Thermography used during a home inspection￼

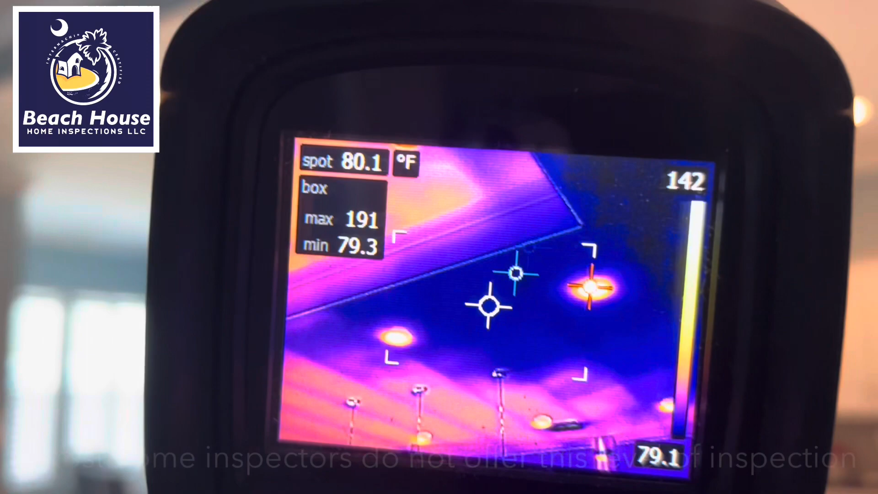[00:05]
On screen: spot 80.1°F
with the insulation except for verify it's been installed. Some parts of the attic were not visible.
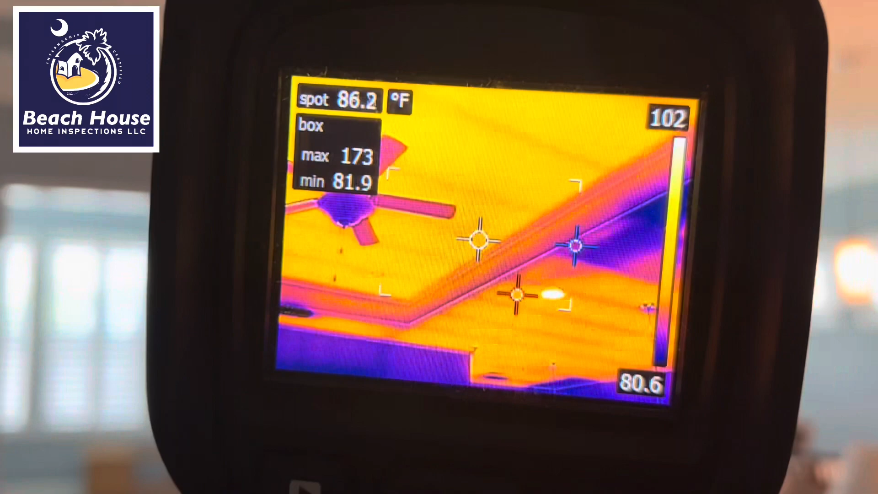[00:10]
On screen: spot 86.2°F, max 173°F, min 81.9°F, scale top 102°F, scale bottom 80.6°F
Here we have a 12-month warranty inspection and it appears no insulation has been installed over the living area, the dining area.
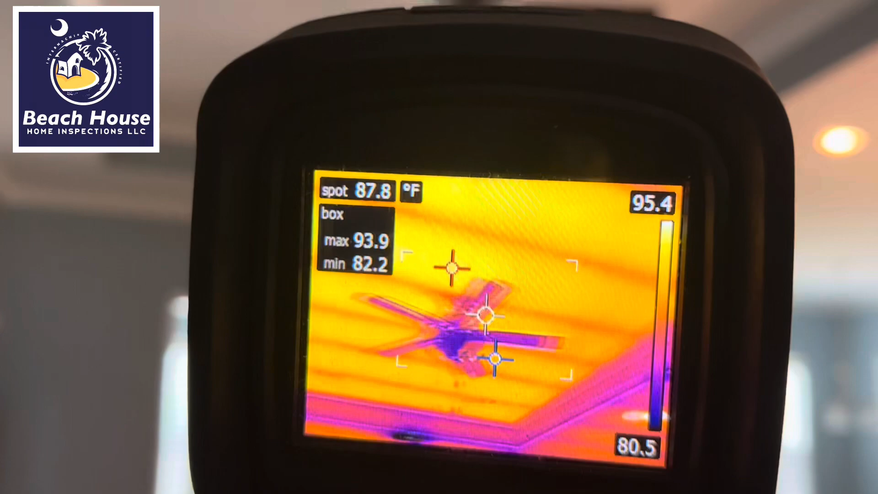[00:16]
On screen: spot 87.8°F, max 93.9°F, min 82.2°F, scale top 95.4°F, scale bottom 80.5°F
Some has been installed over the kitchen area.
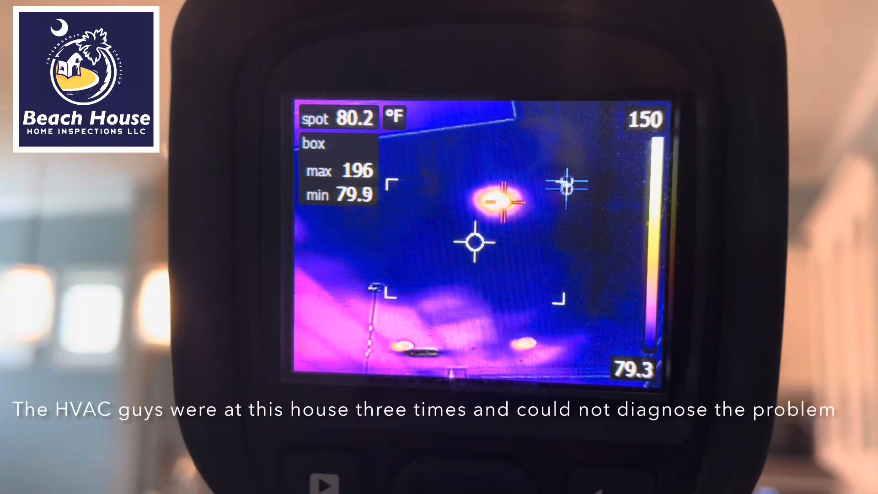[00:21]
On screen: spot 80.2°F
Let me do a recalibration here and clear that up. Okay, 12-month warranty inspection.
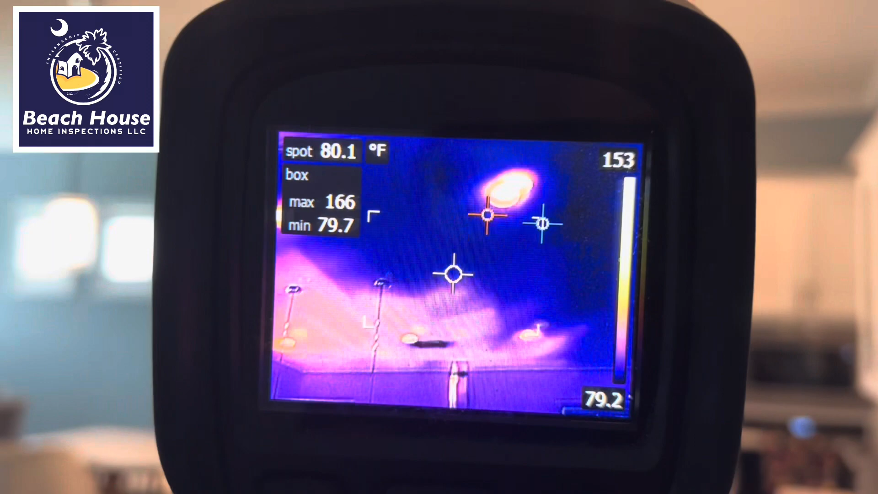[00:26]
On screen: spot 80.1°F
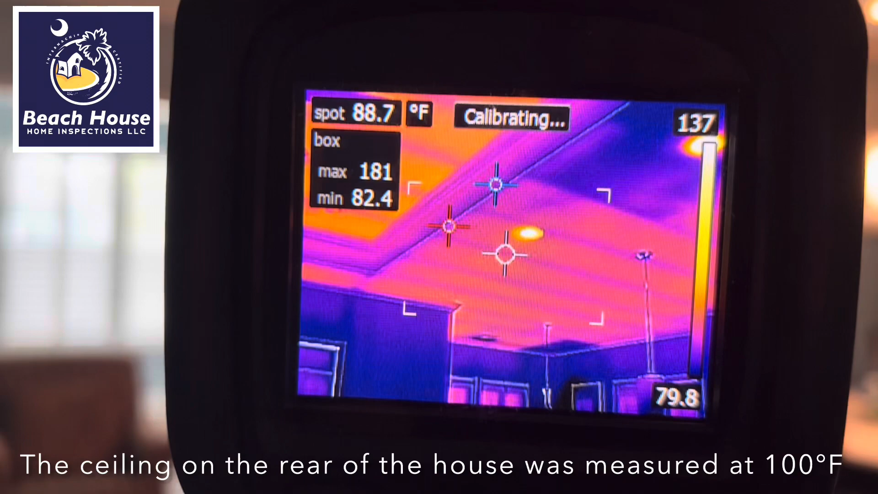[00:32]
On screen: spot 88.7°F
You can see the trusses, all the framing, and we have a living room ceiling. The homeowners have complained that this is a very difficult area
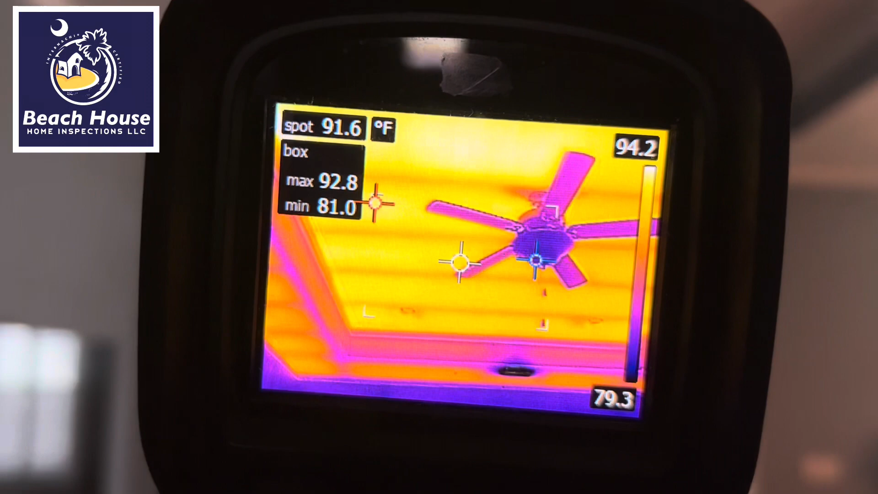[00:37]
On screen: spot 91.6°F
to cool in the summertime.
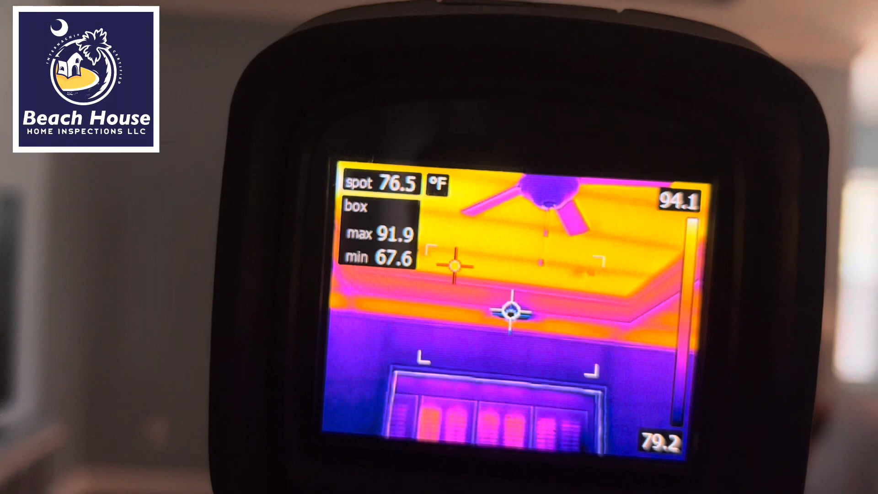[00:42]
On screen: spot 76.5°F
As you can see, we do have nice cold air, 67.6 degree air coming out of the supply line, but either the insulation is missing or inappropriately installed.